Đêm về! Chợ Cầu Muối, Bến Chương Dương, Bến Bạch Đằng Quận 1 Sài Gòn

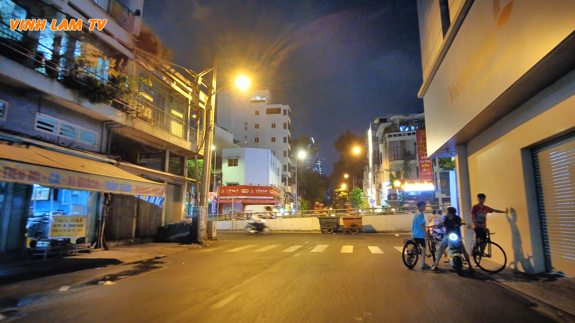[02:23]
Mình đạp từ đây cho tới khu bến Bạch Đằng. Cuộc sống về đêm ở các con đường nhỏ
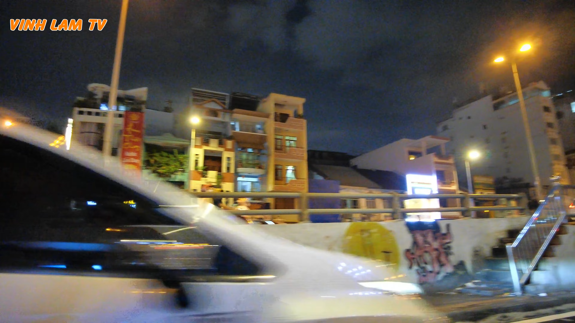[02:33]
ở quận nhất chúng ta thấy cũng yên ả ha. Còn bên đây là cái rạp ngày xưa, cái rạp Lạc Hồng ngày xưa nè.
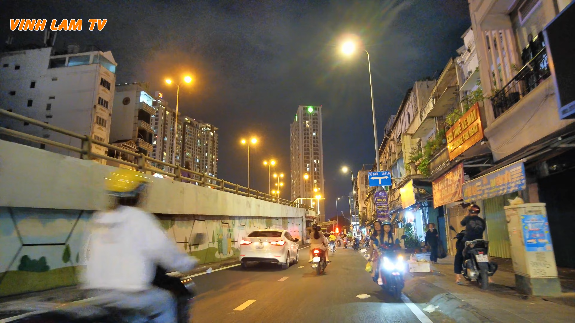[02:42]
Và ngày nay là Bưu chính Viễn thông Sài Gòn. Cái cửa nó muốn sập luôn rồi kìa. Trời ơi. Bưu điện gì cửa muốn sập luôn mà không sửa, không thay gì hết trời. Cơ quan mà để sụp sệ không hiểu nổi.
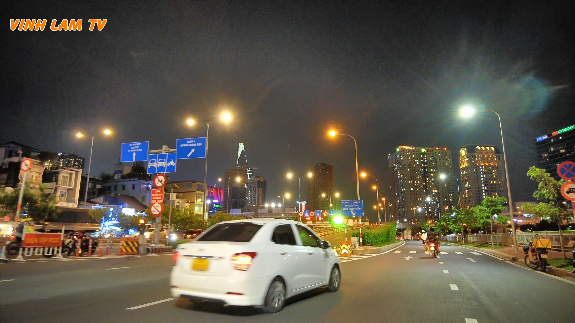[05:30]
người dân thì đa phần là người ta buôn bán vỉa hè quen rồi. À, đây có đội cứu hỏa nè, người ta diễn tập á, diễn tập phòng cháy chữa cháy ở trong hầm Thủ Thiêm á.
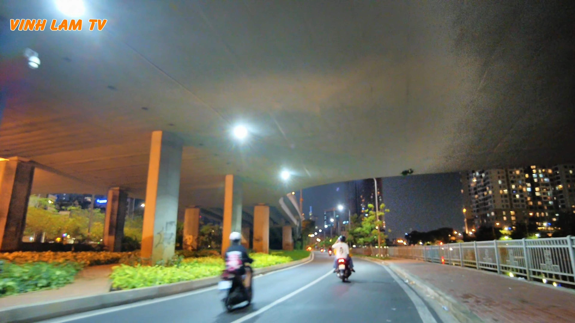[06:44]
Rồi, chúng ta đi qua bên hông cầu nè. Rồi, đối với những con đường ở đây thì chúng ta sẽ thấy một cái khung cảnh nó khác với các con đường ở quận Gò Vấp hay là Bình Thạnh. Thì tại vì đây có nhiều tòa nhà hơn, và cái ánh sáng ở đây mình cảm thấy nó sáng hơn ha.
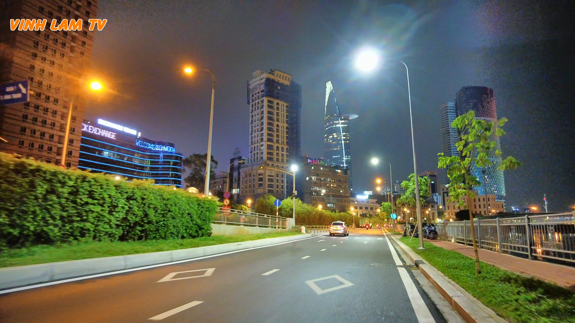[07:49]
Cũng lâu rồi không có đạp xe. Mấy hôm nay thời tiết cũng hơi không được tốt. Chiều chiều hay mưa lắm, như hôm nay cũng mưa nè. Nhưng mà mưa nhỏ thôi, không có kéo dài. Ồ qua một cái là hết ha. Con đường Bến Trương Dương ngày hôm nay là con đường Võ Văn Kiệt, ở khu vực này là khu cầu Móng.
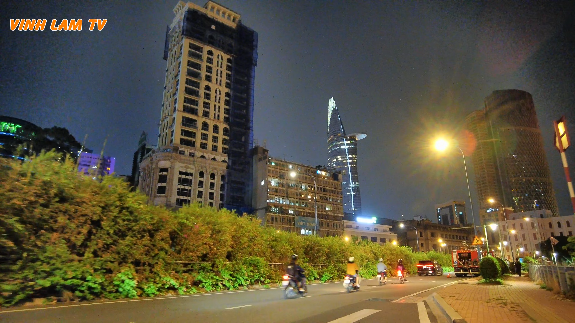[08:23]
Bến Bạch Đằng là một cái địa điểm mà hầu như là ai cũng đến một hai lần khi có dịp đến Sài Gòn.
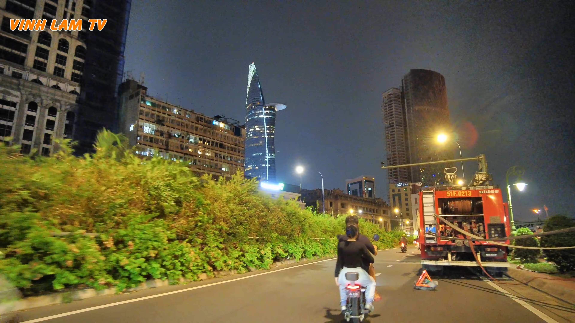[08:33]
Đi vòng vòng đây để cập nhật chia sẻ anh chị và các bạn.
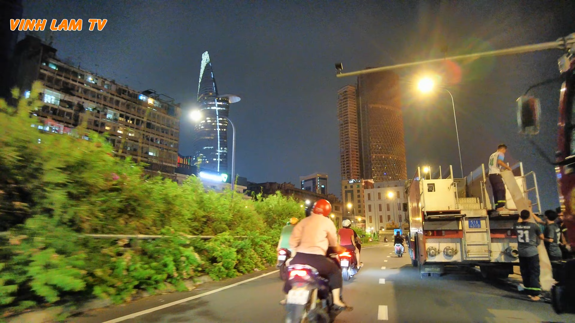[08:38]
Khi mà chúng ta muốn đi dạo Bến Bạch Đằng ăn kem uống cà phê thì mình gửi xe ở cái bãi trong bến Bạch Đằng luôn. Còn không ăn kem uống cà phê mà đi dạo thì không có chỗ gửi xe. Gửi xe là phải gửi ở gần cầu Móng này nè, hoặc là ngay chỗ công trường Mỹ Linh đó.
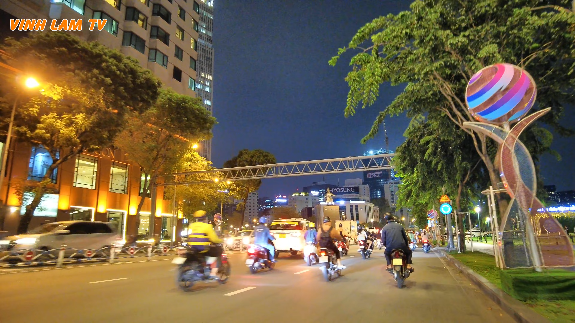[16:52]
Bữa nay thì ở công viên không có đông lắm.
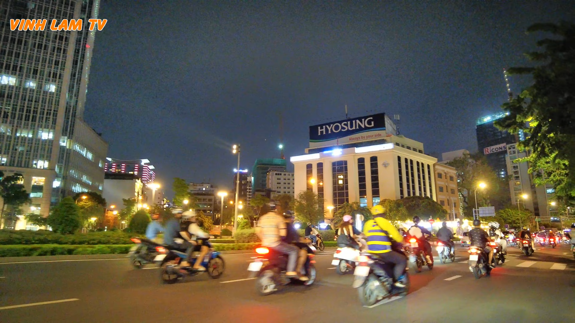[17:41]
Ở đây khách sạn nào cũng đẹp hết trơn. Nhìn ra sông Sài Gòn là rất là đẹp đó. Thường những cái khách sạn hay là những tòa nhà nào đó mà có cái hướng nhìn ra sông
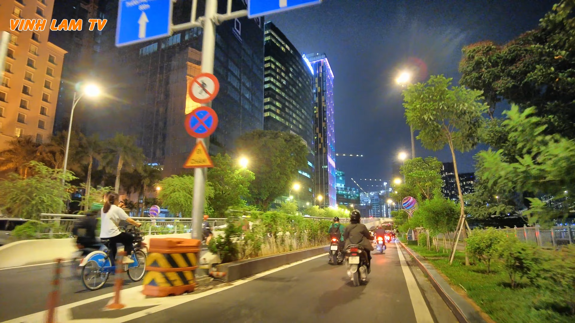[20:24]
có những xe bán nước. Thì cái vỉa hè ở đây, khu ven sông ở đây, khu công viên ở đây thì không có ai ngồi hết trơn. Hôm nay không có ai ngồi hết à. Không biết có có bị động gì không hay là tự giác.
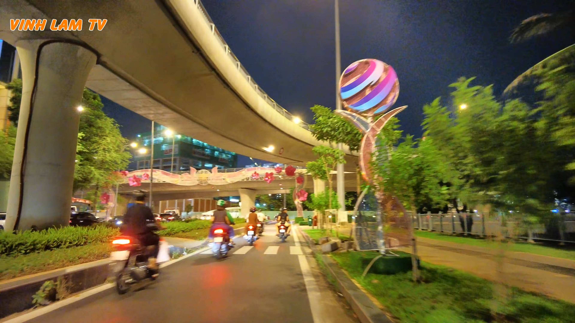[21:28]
có chút tình cảm á, là ra các cơ quan cứ lặp lại cái công việc đi kiểm soát hoài. Ở qua đây là khu cầu Thủ Thiêm rồi nè.